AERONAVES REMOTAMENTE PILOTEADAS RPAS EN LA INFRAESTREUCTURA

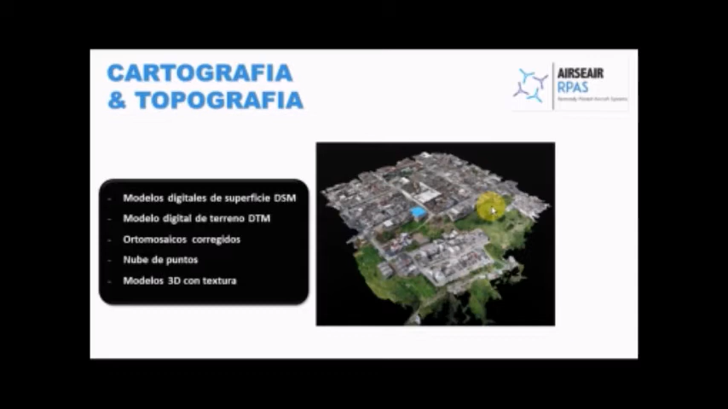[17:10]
En este, nosotros, pues, manejamos un software que es el Pix4D. Que es muy conocido, es el más comercial y es el que más ha desarrollado este tipo de lecturas y de procesamiento.